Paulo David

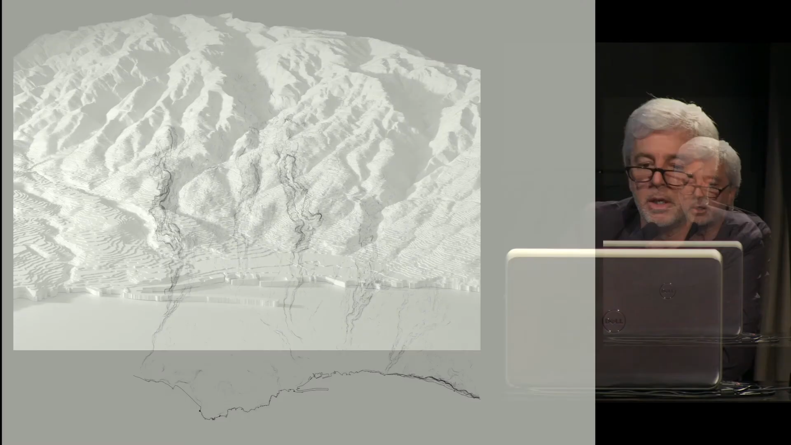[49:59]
sur l'île nous avons à la fois l'océan et puis l'eau sur l'île nous passons de 0 degré à 1800 mètres et il y a une accélération très importante lorsqu'il pleut et cela crée ces sillons ces dessins dans la montagne jusqu'à la ville. Nous sommes partis de cette idée de revenir en angélière et de réinscrire la géographie comment un
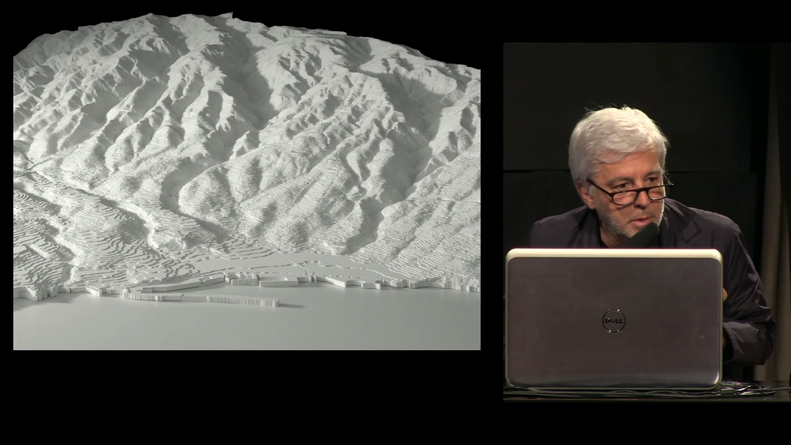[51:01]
urbain nous comprenons ici la façon dont la topographie est un moteur au niveau d'un territoire et comment le fait de